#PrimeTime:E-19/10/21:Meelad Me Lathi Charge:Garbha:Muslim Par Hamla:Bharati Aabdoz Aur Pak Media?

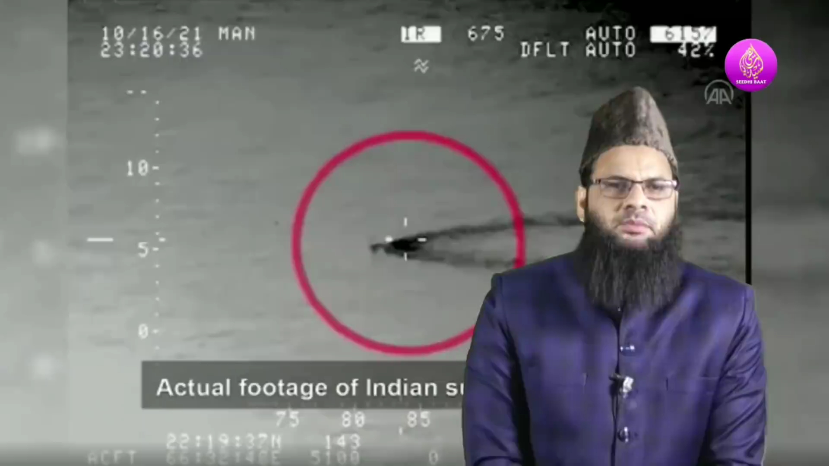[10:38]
پاکستانی میڈیا میں ایک ویڈیو دکھاتے ہوئے اس بات کا دعویٰ کیا جا رہا ہے کہ بھارتی آبدوست بہریہ پاک بہریہ کے پانی میں گھسنے کی کوشش کی تھی جس کو ناکام بنا دیا گیا اب اس سلسلے میں ابھی تک صاف اور واضح طور پر بھارت کے جانب سے کوئی آفیشل ریکارڈ یا آفیشل بیان سامنے نہیں آ رہا ہے لیکن پاکستانی میڈیا اس بات کا دعویٰ کرتے ہوئے اس ویڈیو کو شیئر کر رہا ہے جس کو آپ اس وقت دیکھ رہے ہیں اس کو زیادہ نہ چلائیں کوپی ریٹ ہو سکتا ہے